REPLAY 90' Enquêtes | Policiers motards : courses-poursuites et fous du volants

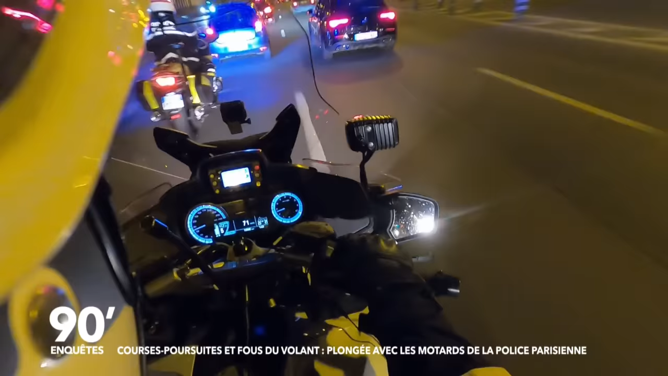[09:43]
Plus de 40 km/h au-dessus de la limite, mais les motards reviennent à sa hauteur. À bord de la voiture, un homme et sa compagne.
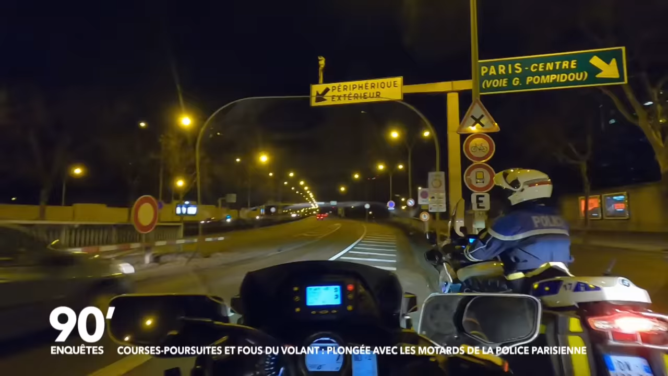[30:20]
D'ailleurs, l'équipe n'a même pas le temps de sortir les jumelles radar qu'une voiture noire déboule sur la voie de gauche.